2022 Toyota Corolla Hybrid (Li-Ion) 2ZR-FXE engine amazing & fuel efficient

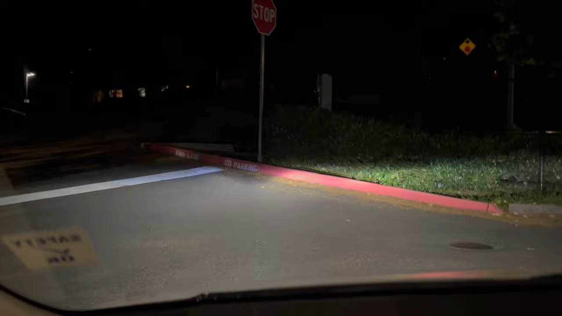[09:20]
This can be detected on the dash cam. That's with no lights, that's with lights, and that's with high beams. So in practice, these are very bright. It's a cooler color than the way the system is recording it.
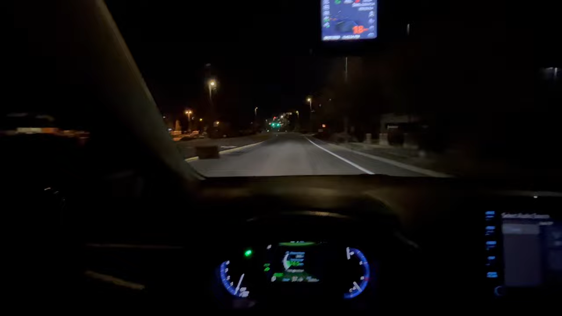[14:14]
Going past the Home Depot on the left, and we're approaching the Trader Joe's complex on the right. There's a Target, a Virginia Mason, and a PCC Community Market.
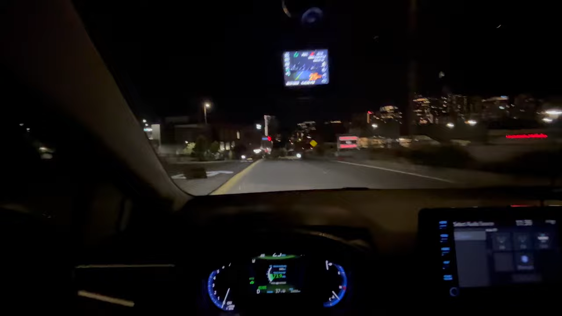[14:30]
There's a Home Goods on the left. There's a Home Goods market on the right. Discount retailer, most wonderful. I often go to Trader Joe's for lunch. Now that we're down here, we're going to take left on 116th. We have to yield because it's a red arrow until it turns green. It's Friday night at 11:39, so not a lot of traffic right now. We can see across the intersection there's a Volvo waiting, and we're waiting.
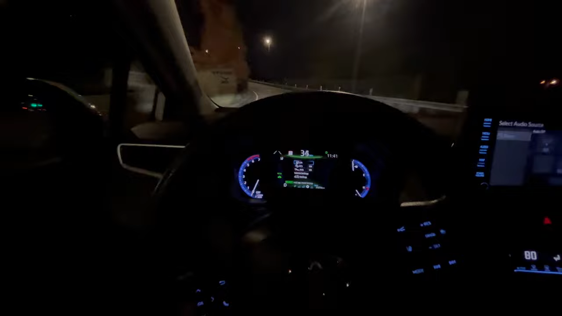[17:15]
And the radar actually is available on another screen, right here. The radar, that's a summary of what the radar sees.
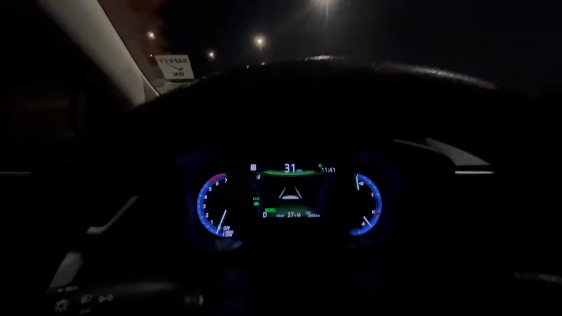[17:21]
There's nothing in front of the vehicle, so it's not seeing very much. But you notice it picks up down there. There's a small sign that says 35.
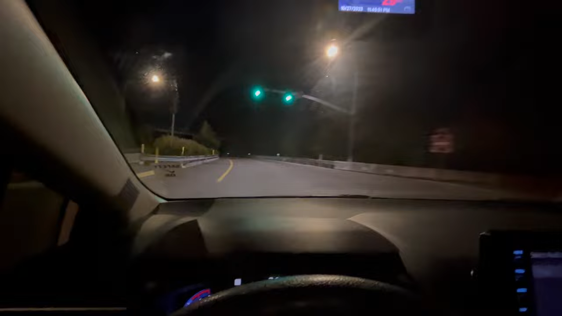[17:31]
So it can read the street signs, and then it displays them on the dashboard. So if I didn't see the street sign, I wonder what the speed is here.
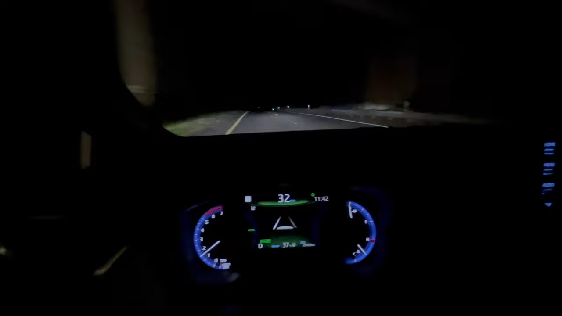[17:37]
I would know that I'm in a 35 mile per hour zone, because the camera, it can detect the speeds. We see a radar sign right there. It says I'm going too fast, but I'm not. I'm going 33, right? 34. So I'm taking the Lake Hills connector here, and I'm heading towards Factoria. So this is the fuel efficient route.
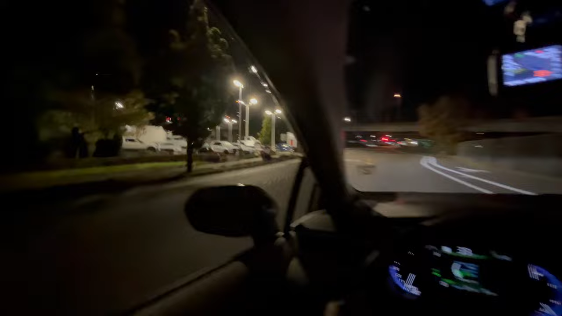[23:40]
All the electric stuff is automatic. So there's Bellevue Nissan. I will never return to Bellevue Nissan unless there's an emergency and I need their help or something. All right, so this is called the Cloverleaf system. I'll leave this in the video. I know this is a deep dive, but what we're gonna do here is we're gonna take the green arrow and we're going to signal and get on right here. And the reason this is called a cloverleaf is there's four leaves that allow you to change direction.